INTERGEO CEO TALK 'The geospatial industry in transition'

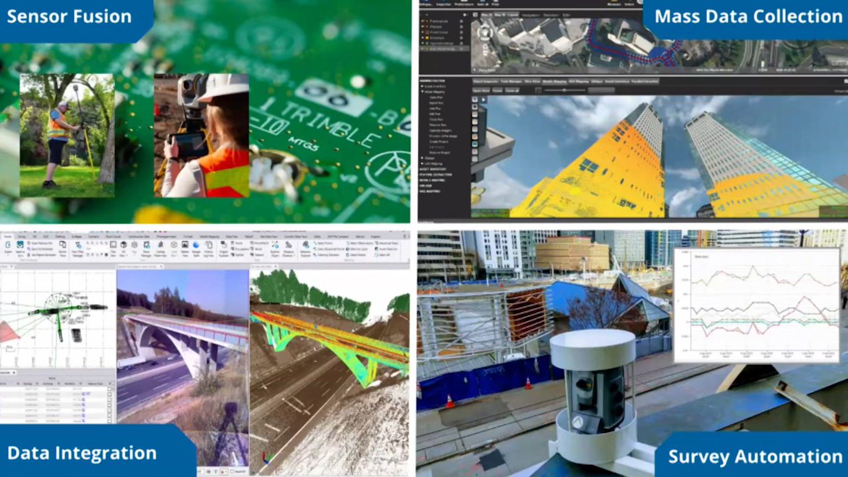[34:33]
We're going to continue that theme of sensor fusion because there is so much benefit to our surveying and engineering customers when we put IMU and GNSS together and allow them to work in new areas under denser and denser canopy and to be more productive and keep them out of the right of way. When we put a scanner and a total station together in a single instrument and make it so the workflow is easier to incorporate, I think those things are so important. Mass data collection.